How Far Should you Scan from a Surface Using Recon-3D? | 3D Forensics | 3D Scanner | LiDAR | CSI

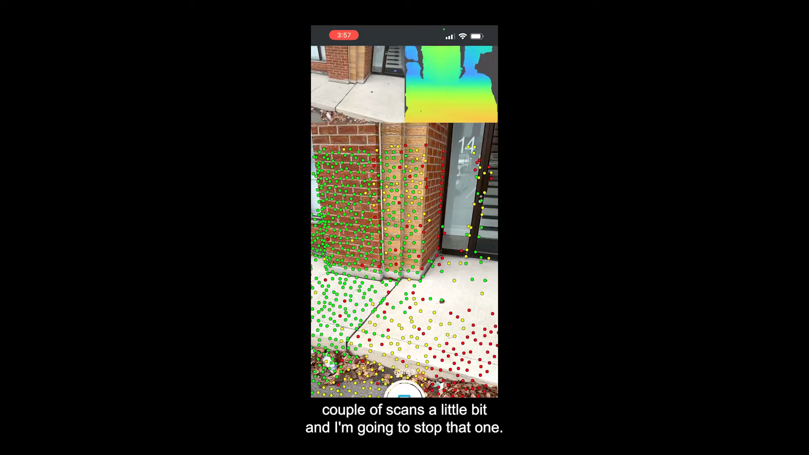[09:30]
a little bit and I'm going to stop that one great and what I'm going to do is
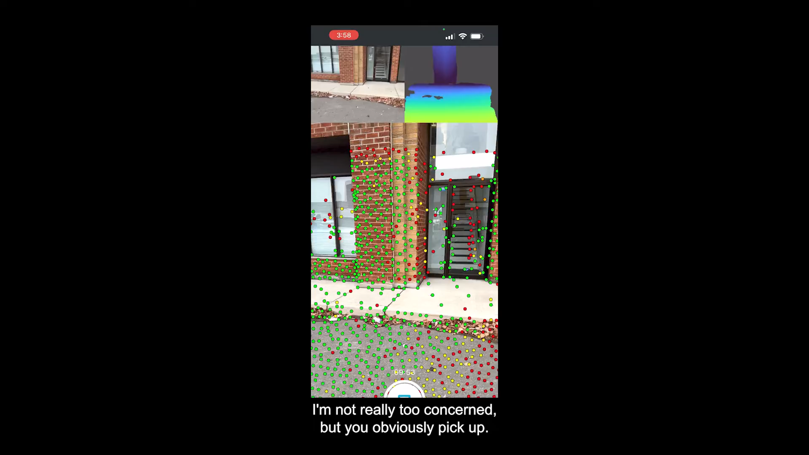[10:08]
really too concerned but you obviously pick up a lot more of the wall farther away
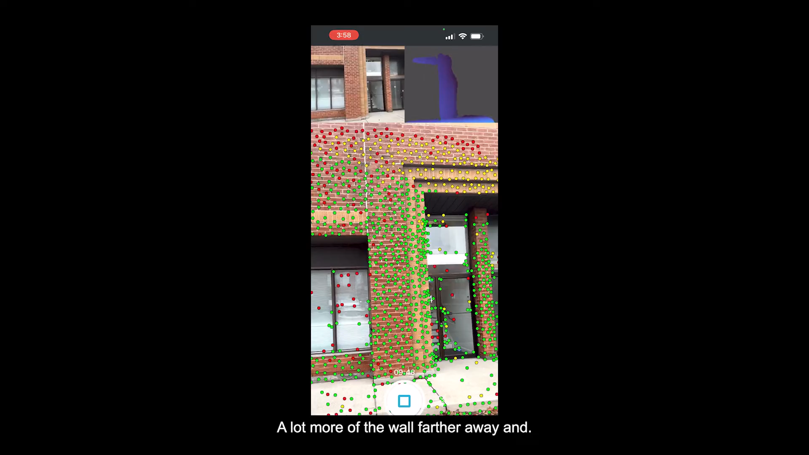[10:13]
and okay I think that's good we're going to stop here
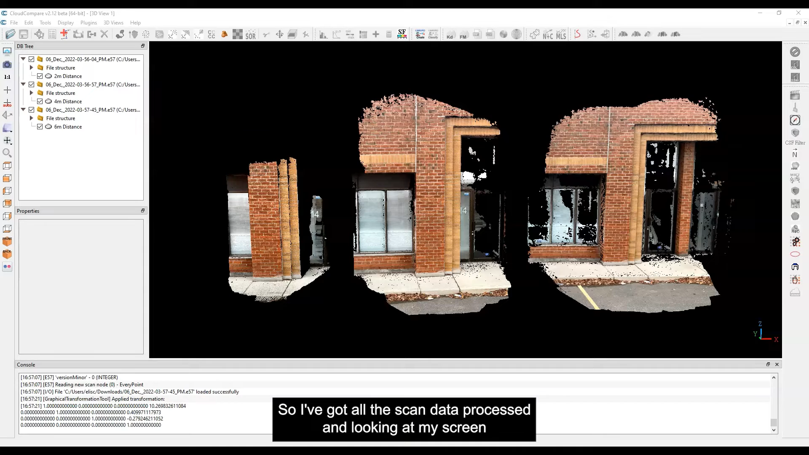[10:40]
looking at my screen from left to right we have the the two meter we've got the four meter and the approximately six meter distance and you're looking to see you know what it is that I'm picking up so upon you know sort of first inspection you can see right off the bat because I was very close I had a very small field of view and that field of view means that I pick up less around
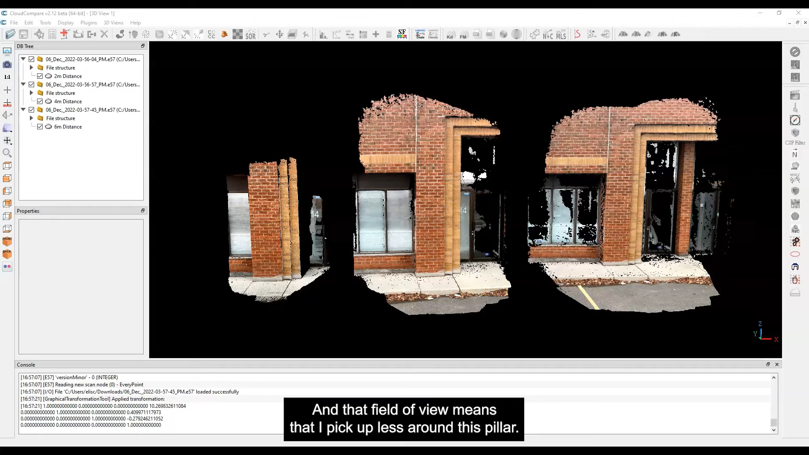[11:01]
you know this pillar so if we zoom in here let's just have a close look at some of the details
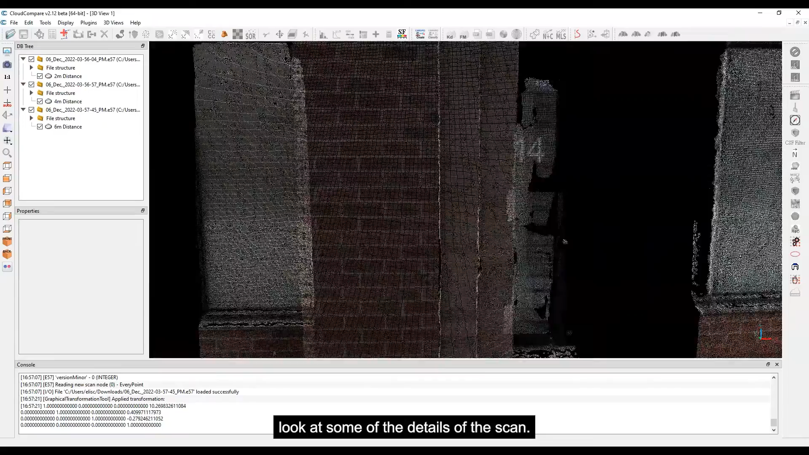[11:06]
of the scan and as I go in here you start to see the points breaking up let me make these a little bit larger so
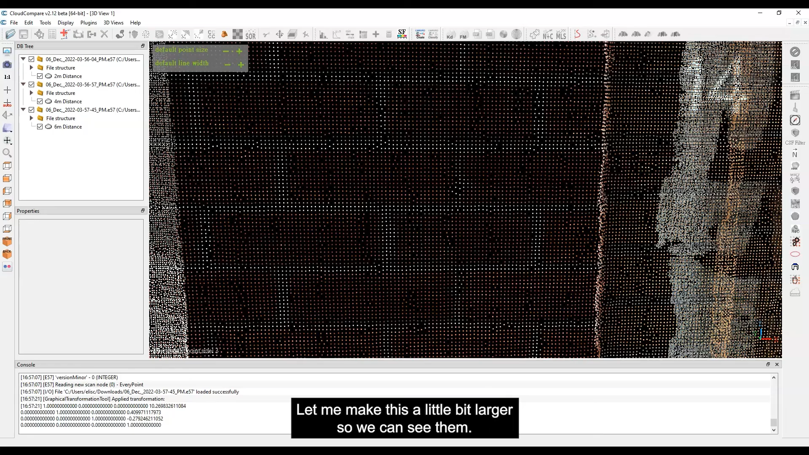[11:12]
we can see them okay so if you look at the point spacing it has made an approximate five millimeter
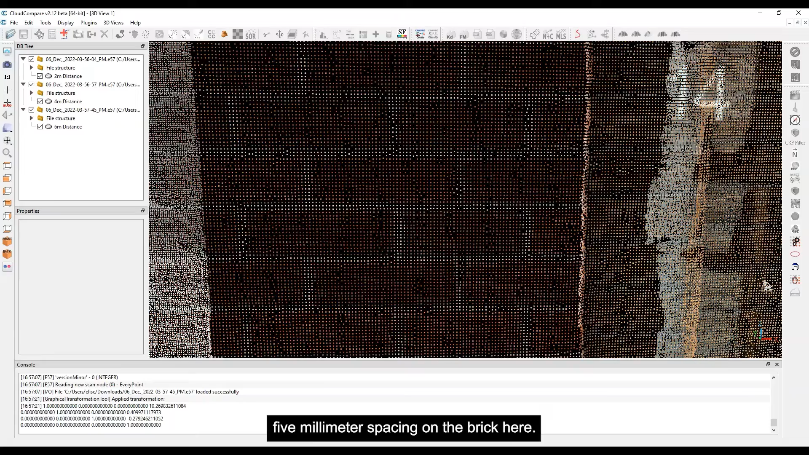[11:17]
spacing on the brick here and as you go back out you can see that you know it looks
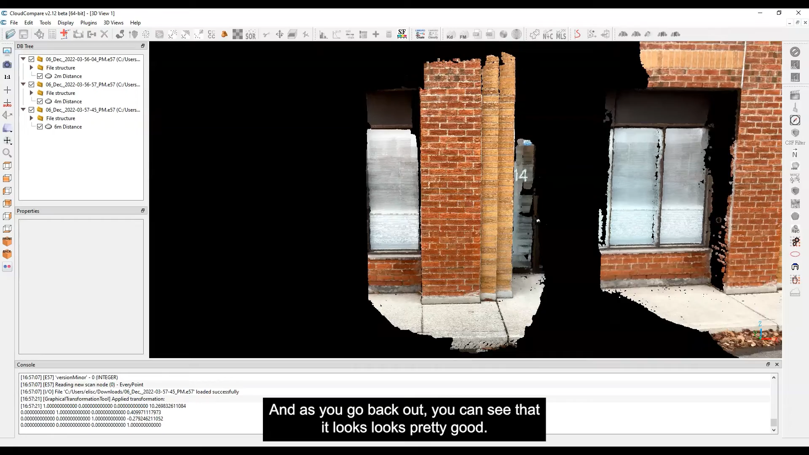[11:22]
looks pretty good it's it's that's not bad at all moving over to where I scanned from four meters
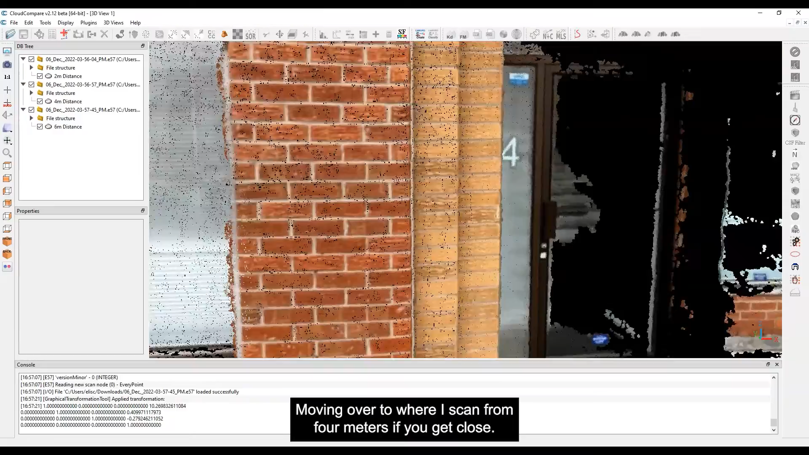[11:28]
if you get close so again you can see we got about a five millimeter spacing
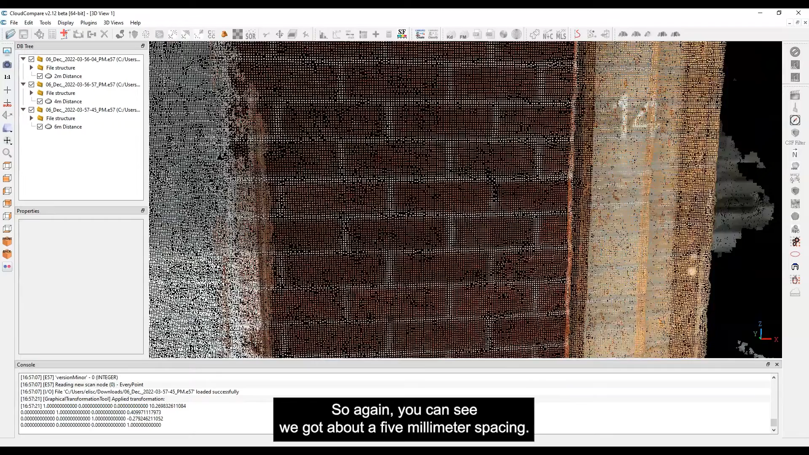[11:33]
and again you know it doesn't look like you know night and day or that we're picking up a lot more
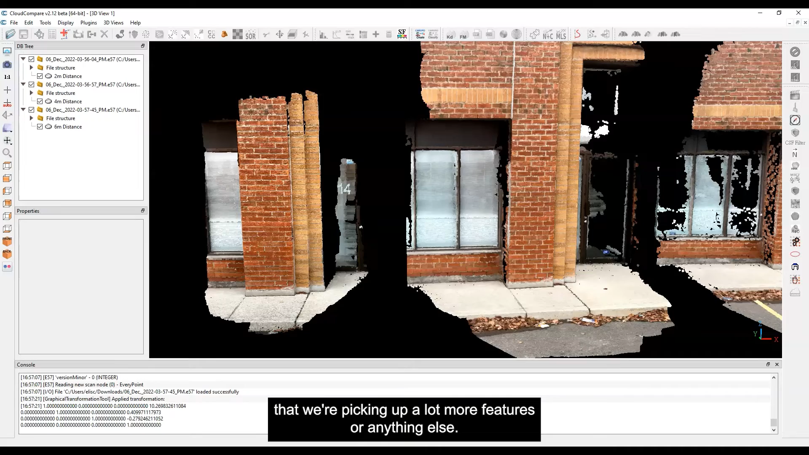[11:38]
features or anything else it looks pretty good there and then let's move over to the six meter and
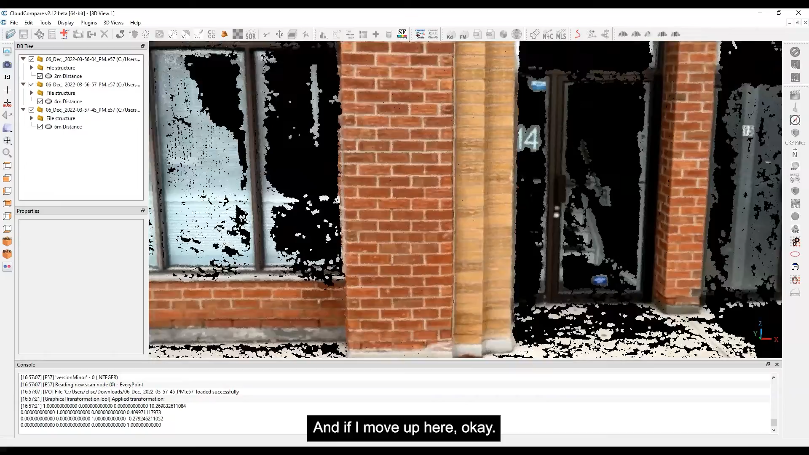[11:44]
if I move up here okay so in this one here you can see being six meters away
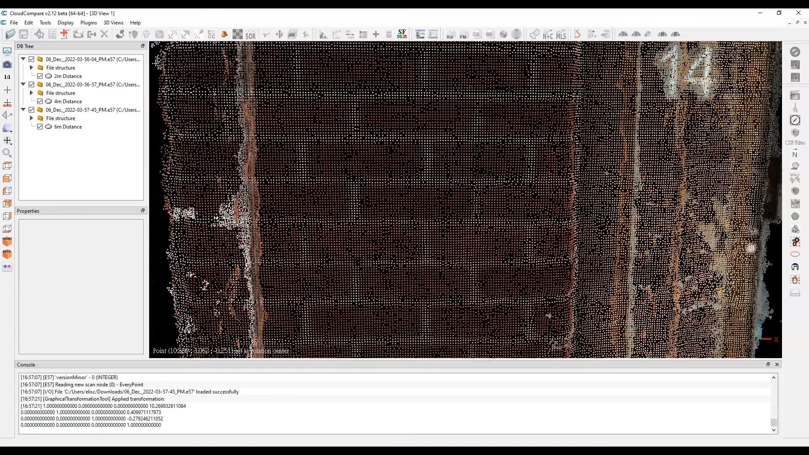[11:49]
I'm still picking up the brick but you'll notice that it's not as crisp here so if you look at this data
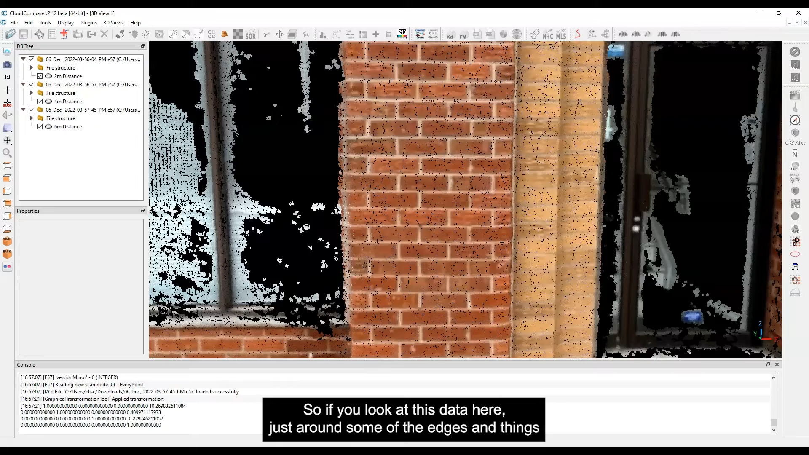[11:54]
here just around some of the edges and things like that you look over here it looks a bit more crisp here
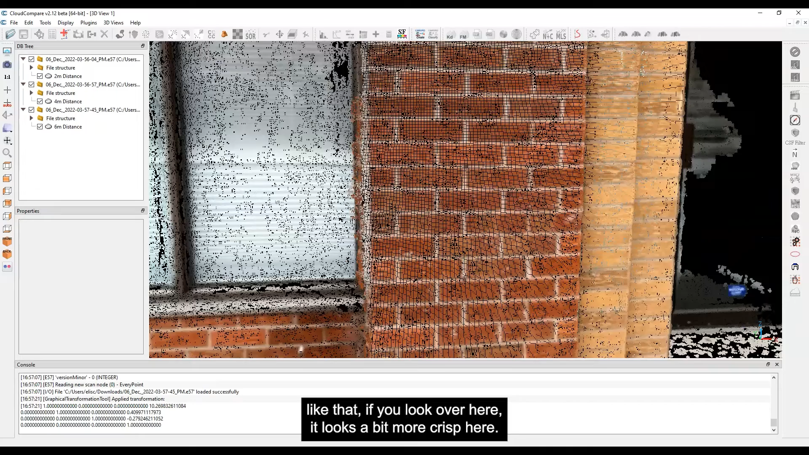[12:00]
so this looks like the sweet spot right here right about four meters you know that's not too bad three meters four meters that's
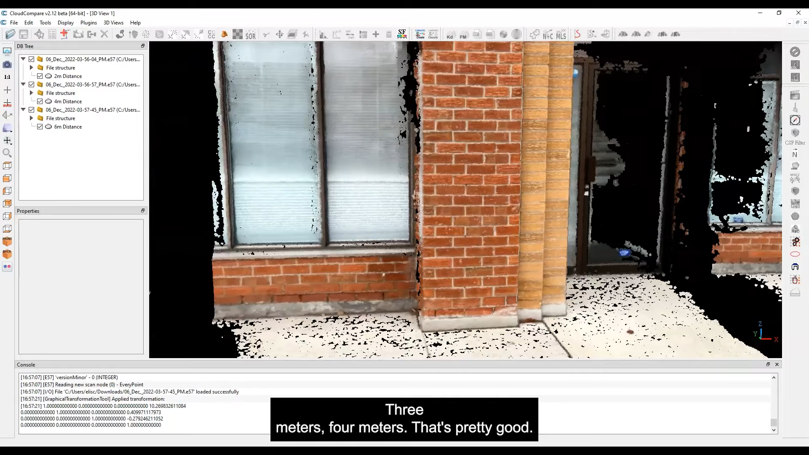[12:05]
pretty good and then when we get really close you can see here we're picking up more details so these little edges here
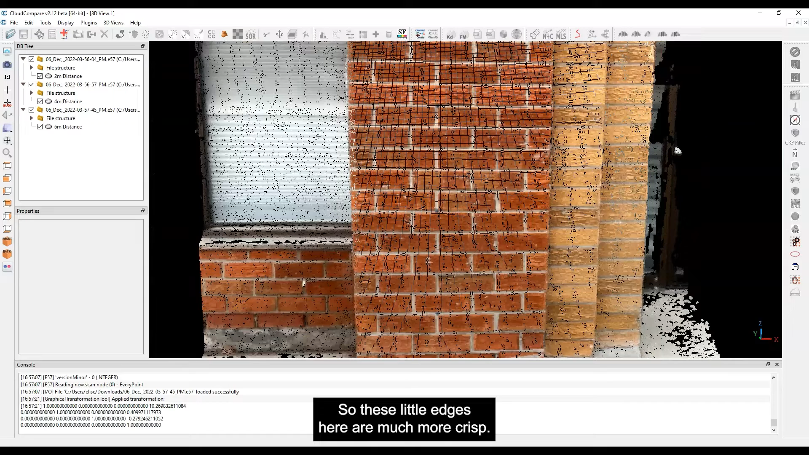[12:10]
are much more crisp and that probably has something to do with the video picking up higher details you
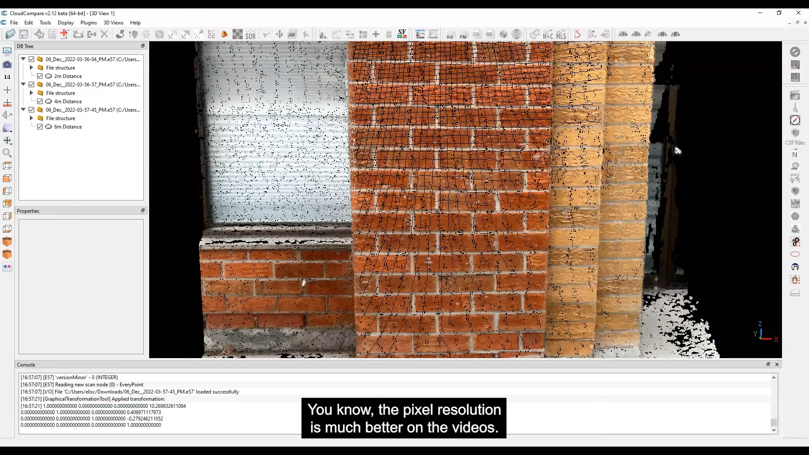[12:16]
know the pixel resolution is much better on the video so when it colors the point data it's a little
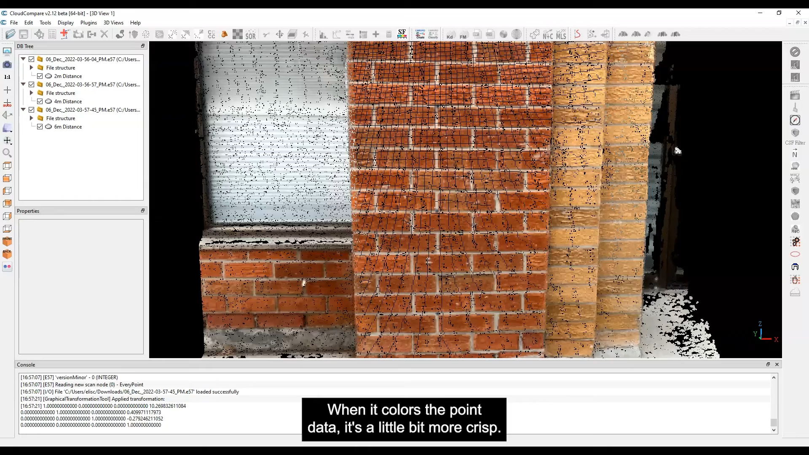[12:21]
bit more crisp I can't say that for sure but that is a you know just a theory here and that's very typical of
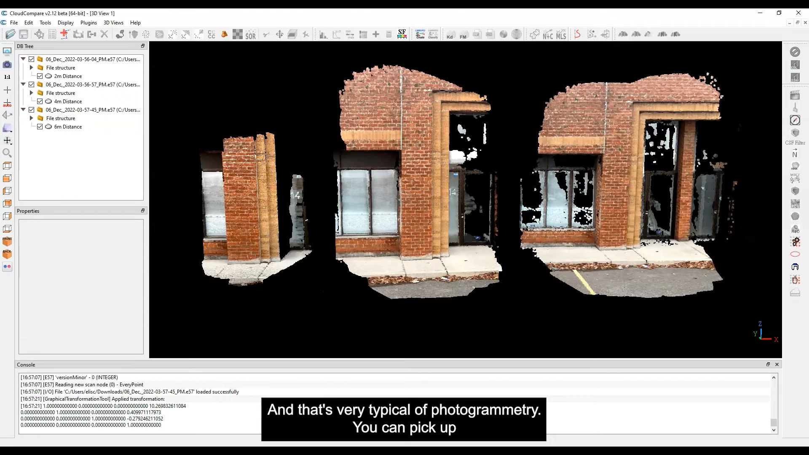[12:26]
photogrammetry you can pick up something from farther away but of course you have less pixels and so that's
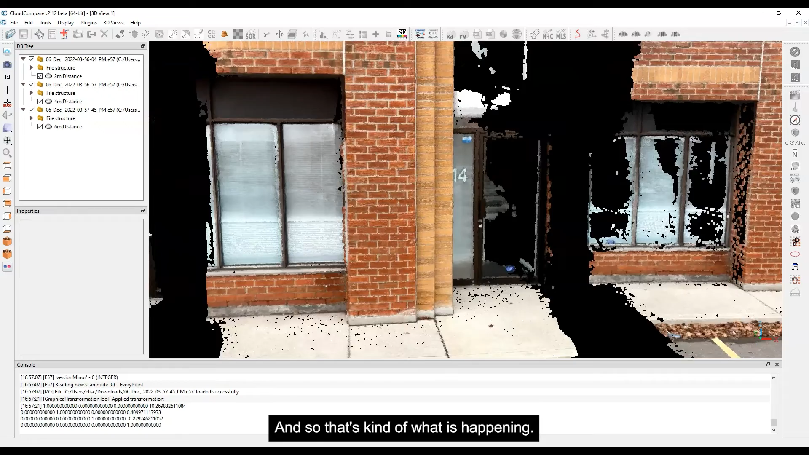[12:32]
kind of what is happening however you can see that there's not a massive difference between the three and so for that reason if you're trying to pick up an area a wider space it's better to go farther away you'll pick up more data you can move faster for sure and there's less chance of you losing tracking or getting these doubled uh scans okay so like basically where it breaks apart at some point and it thinks that you know you have two walls or two doors of something